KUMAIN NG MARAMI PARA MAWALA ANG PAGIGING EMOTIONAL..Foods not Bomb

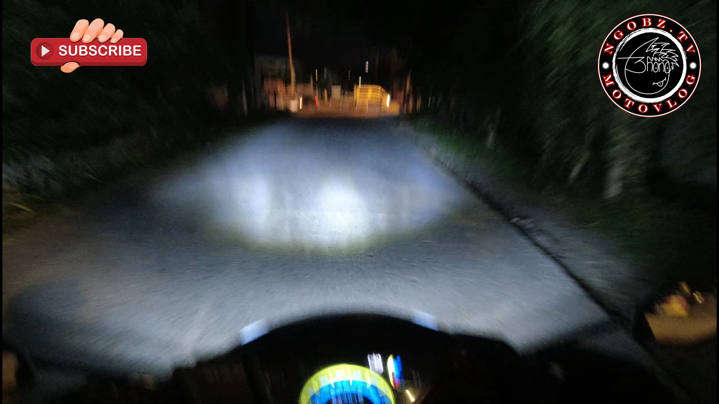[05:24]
Sir Jun saninong niya yan swerte swerte talaga namin kay ano kay saninong namin kay Sir Jun
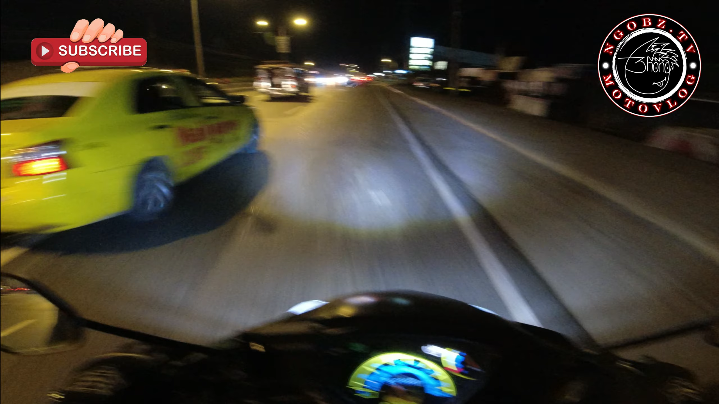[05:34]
kainis lumalakas yung ulan ay nako nandito nandito pa ako sa may panakan hindi pa ako nakakalabas ng Davao City medyo nagugutom na rin ako sa biyahe doon na lang siguro ako sa bahay kakain o